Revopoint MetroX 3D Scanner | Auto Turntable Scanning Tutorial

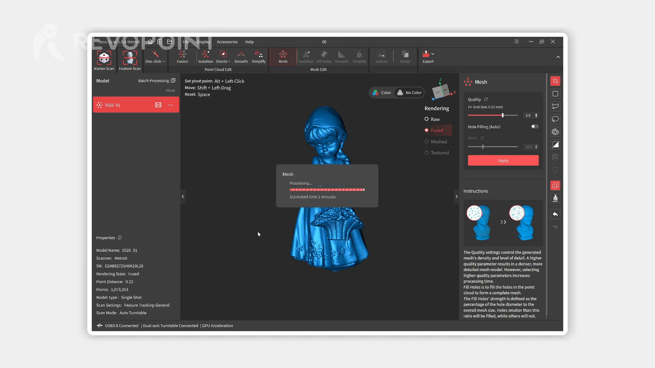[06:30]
After meshing, detect the small holes on the object's surface and perform hole filling.